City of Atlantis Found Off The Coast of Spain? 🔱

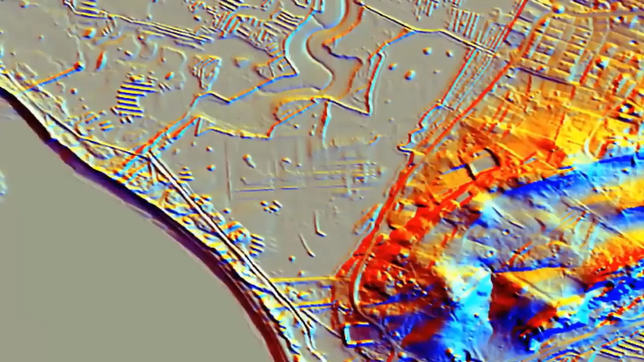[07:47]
something we feel was most probably intelligently managed farmlands prior to the Great Deluge,
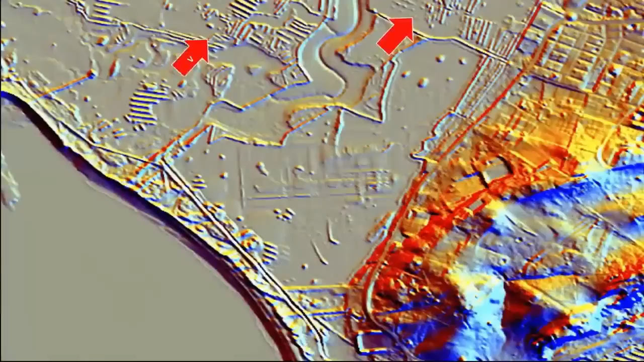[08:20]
they pinpointed an area in which to scan. Yet interestingly, after said discoveries of the structures, they quickly and simply delimited the entire area,
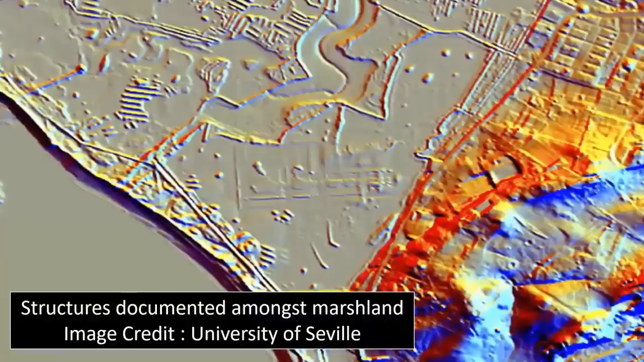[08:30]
without any further field study or investigation whatsoever.
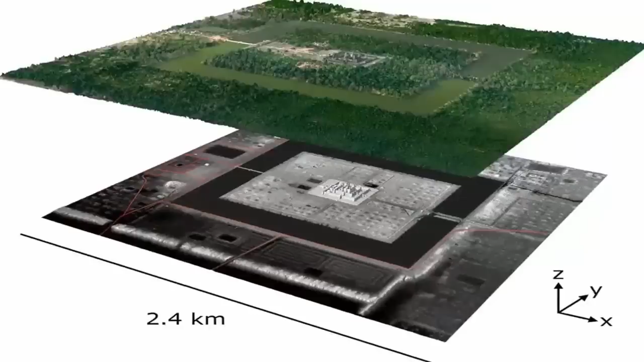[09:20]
on a mission which has already, clearly cost a lot of funding, due to them actually having discovered yet another complexly, intelligently, clearly advanced pre-flood mega-metropolis?
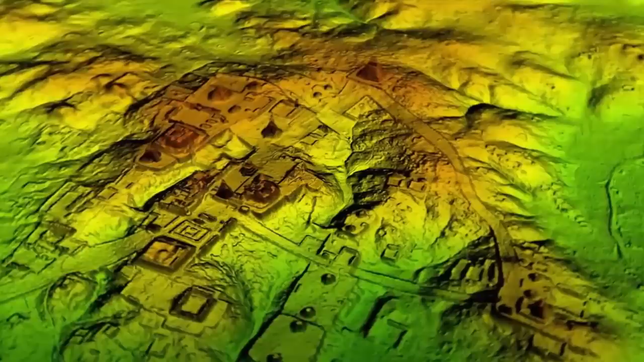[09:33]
Well, we find said possibilities, and the rapid growth of independently owned LIDAR technology, incredibly exciting.